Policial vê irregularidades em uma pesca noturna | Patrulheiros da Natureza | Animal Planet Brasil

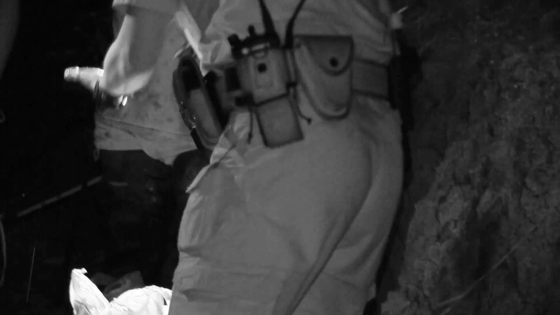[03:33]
Sabe o que é isso? Não. É um linguado. Ah. Tem que ter 35 centímetros.
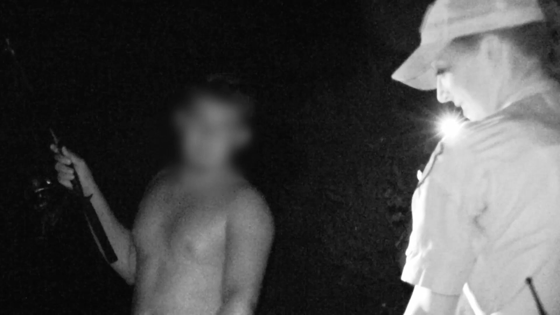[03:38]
Aqui tem um... É, tem que ter 35. Tá. Tá com a licença pra pescar? Hã?
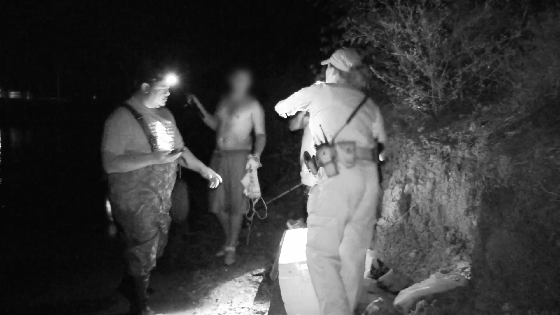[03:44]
Licença. Ah, não. Eu não tô pescando. Meu amigo tá pescando ali. Mas você tem uma sacola cheia de peixe? Não. Mas tá pescando. Não. Você que pescou, não foi você que pescou? Hã?
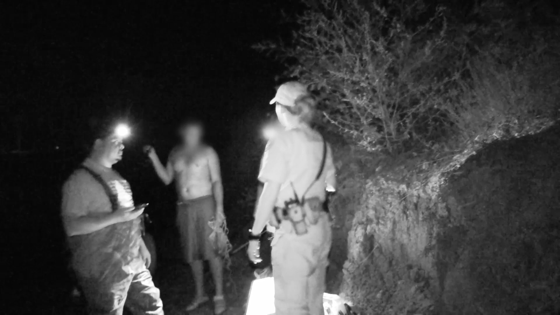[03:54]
Pescou esse peixe? Eu peguei ali. É, então. Pegar é pescar, tá? Tá bom. Então você não tem licença pra pescar. Eu não tô pescando. Eu tô vendo. Você tá com uma vara na mão. Ótimo. Tudo bem. Traz esses pra viatura, tá bom? Tá bom. Você distribuiu tudo isso?
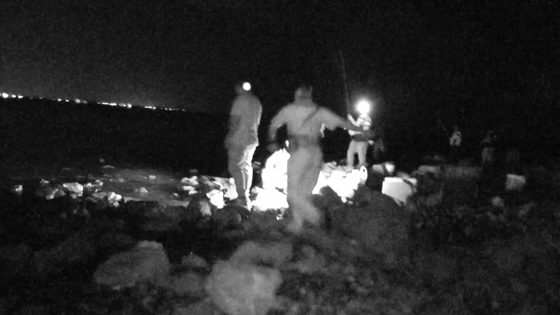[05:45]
Tudo bem. Polícia ambiental. Só pescou esse hoje? Foi. Quanto ele mede? Deixa eu ver.
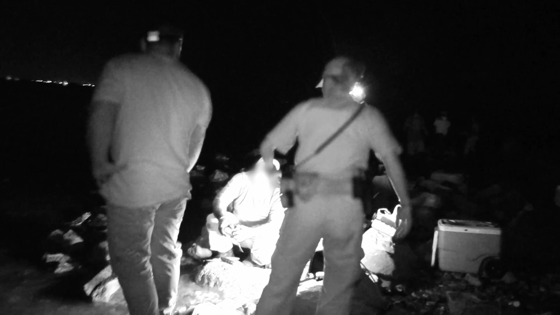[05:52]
Muito pequeno. Você que pescou? Foi sim. É? Sabe o tamanho mínimo? 35 centímetros. 35 centímetros? Me faz um favor. Vai até a minha caminhonete. Que eu vou lá medir o peixe daqui a um minuto. Tá bom.
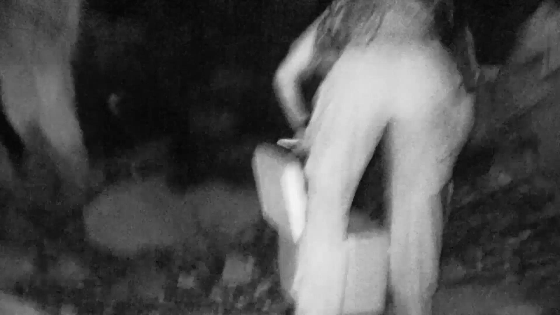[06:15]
Não tem nada aqui? Cadê os peixes?
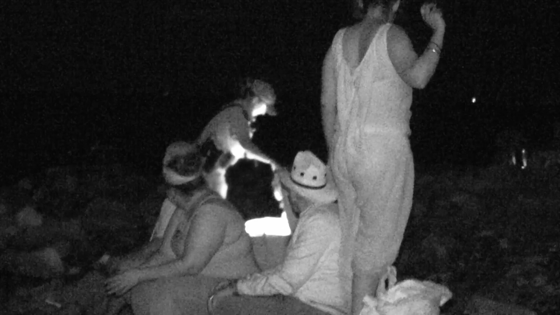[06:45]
De quem é isso aqui? É seu? É.
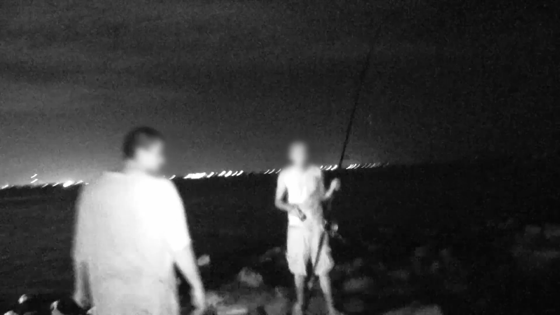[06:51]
Você sabe que tem peixe aí?
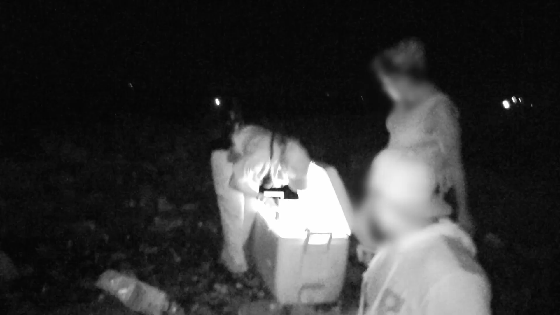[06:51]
É miraguaia. É. Sabe o que é?
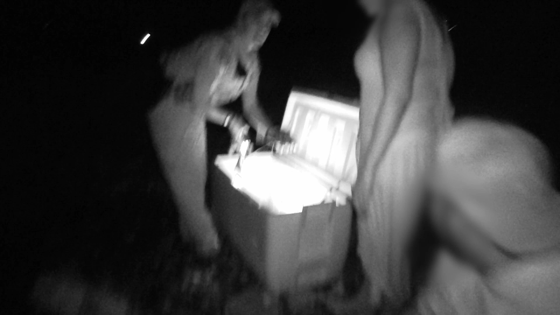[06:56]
Não? É miraguaia. Tem que ter 35 centímetros.